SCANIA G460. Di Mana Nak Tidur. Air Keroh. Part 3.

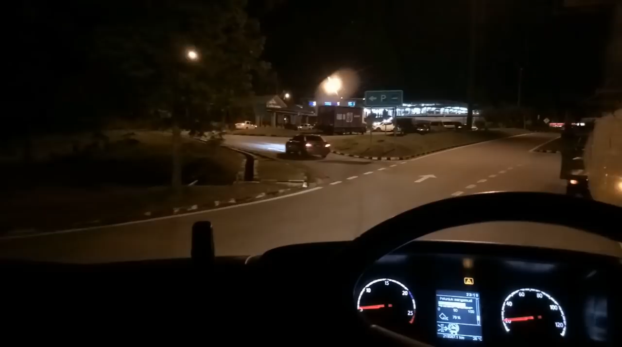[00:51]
Ada kenderaan parking kat susur masuk macam ni, memang aku kena ambil side lebih lah. Macam tadi
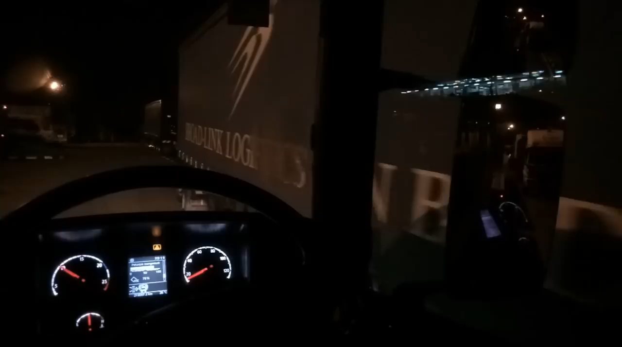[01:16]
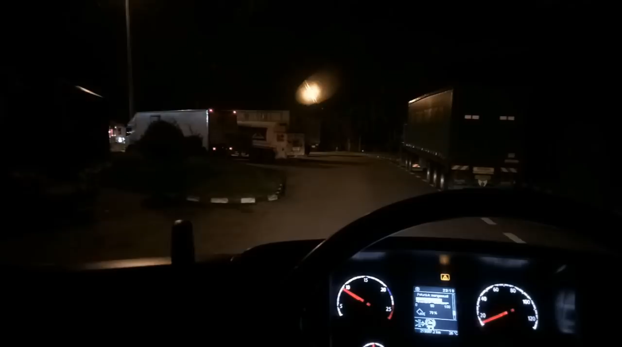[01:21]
ni antara satu daripada kawasan R&R yang mana parking dia memang tak sesuai.
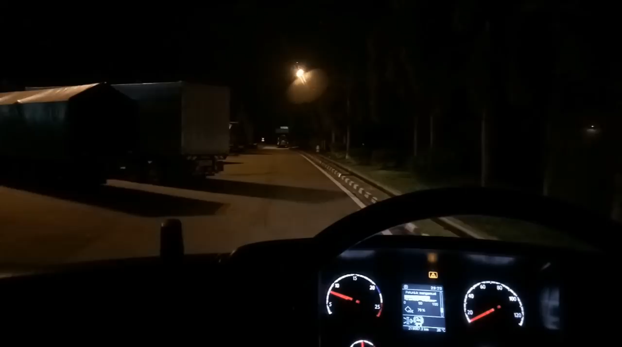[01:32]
Okey. Tengok. Tengok petak parking dia, lepas tu tengok panjang lori yang parking dalam petak. Ni lori 6 tayar, 10 tayar boleh lah untuk trailer, memang tak sesuai.
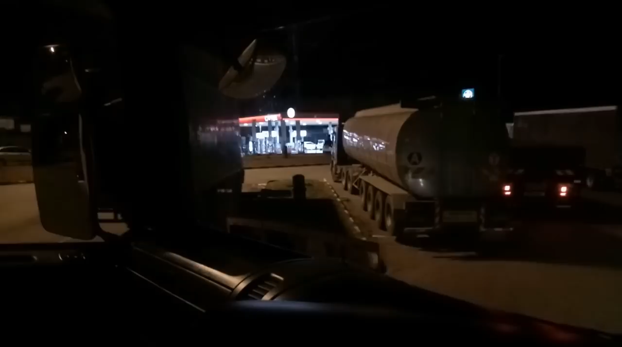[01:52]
Macam ni ah, tanker ni 26 tayar. Terkeluar. Lesa yang last tu terkeluar. Okey. Yang ni kalau nak masuk, memang aku tak lepas nak masuk.
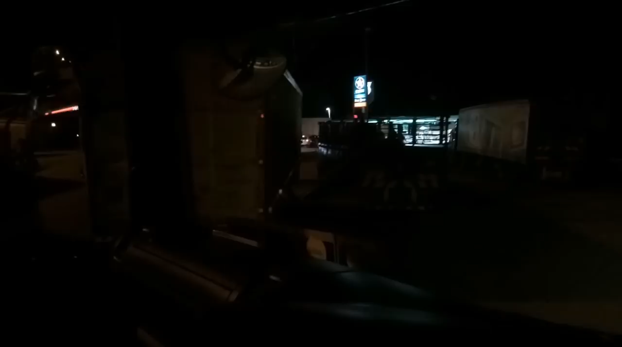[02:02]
Aku kalau parking kat sini biasanya makan 2 ataupun 3 petak.
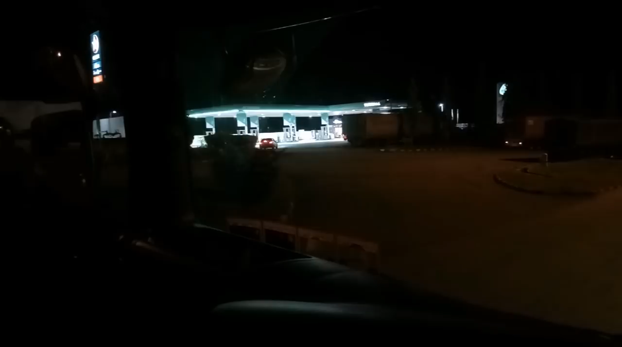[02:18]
Dan macam sekarang ni aku terpaksa parking di tepi jalan macam ni lah,
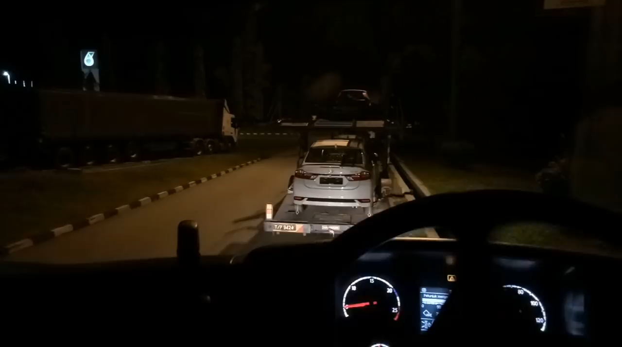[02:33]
sebab tak cukup ruang untuk aku parking dan kena sengetkan sikit untuk selamatkan sendiri.
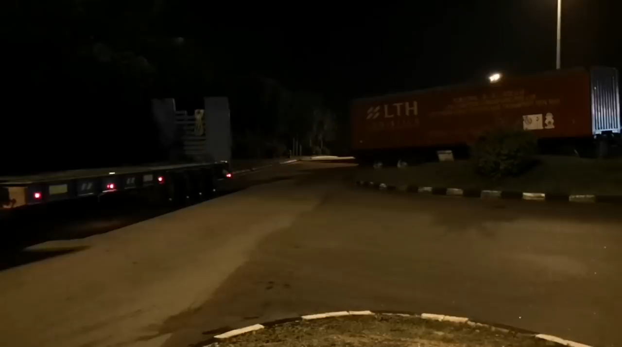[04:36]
Ada sesetengah tempat parking memang tak ada lampu lah. Kalau ada pun tak cukup.
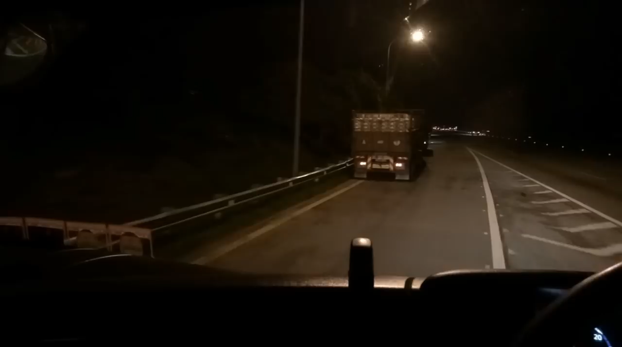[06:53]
dia orang terpaksa parking kat sini. Tadi dah penuh. Sekarang baru pukul berapa? 23. 11.46 malam.